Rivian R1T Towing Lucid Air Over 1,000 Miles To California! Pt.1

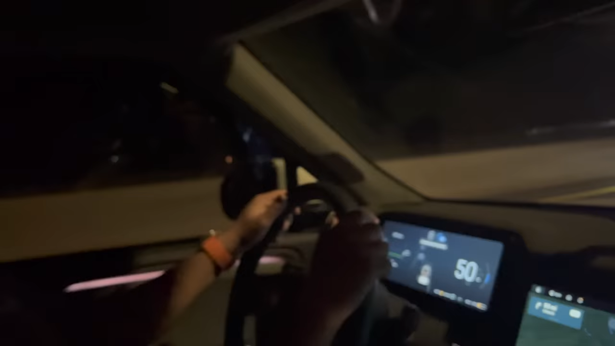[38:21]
Eisenhower Tunnel right up here, and let's see, or is it the Johnson Tunnel this way?
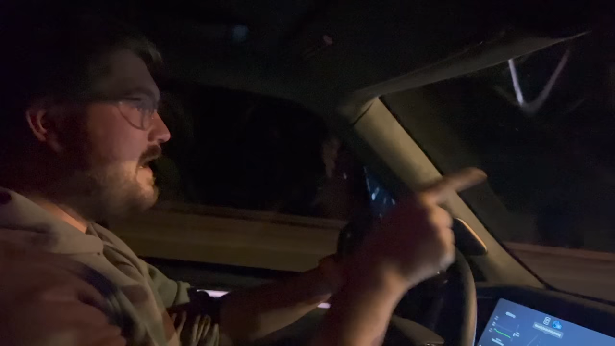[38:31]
Eisenhower Edwin Johnson Memorial Tunnel is the full name according to that sign. Take a look ahead. Here we are. We have crested the top.
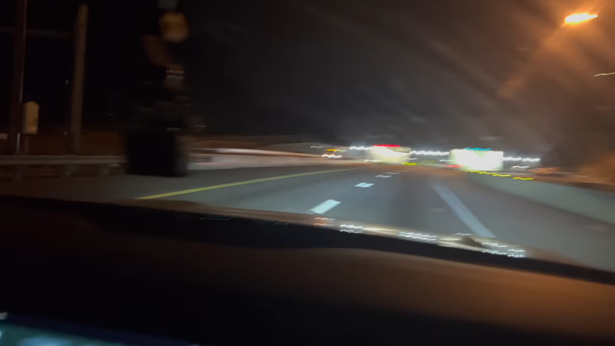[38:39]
We've averaged 0.58 miles per kilowatt hour over the last 15 minutes.
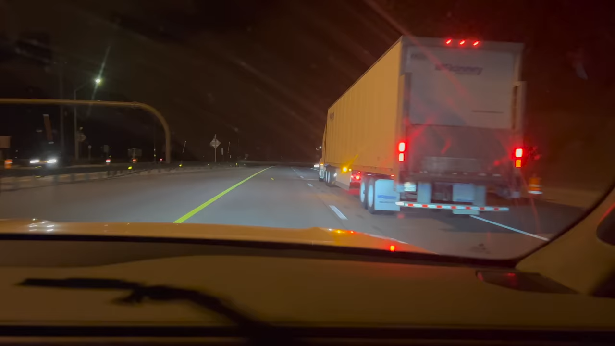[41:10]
And here we go, starting the climb down the hill.
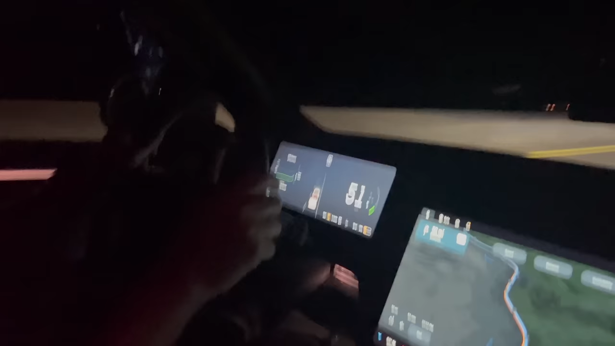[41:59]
Here we go, regen limit. Take a look. We're losing all regen coming in there.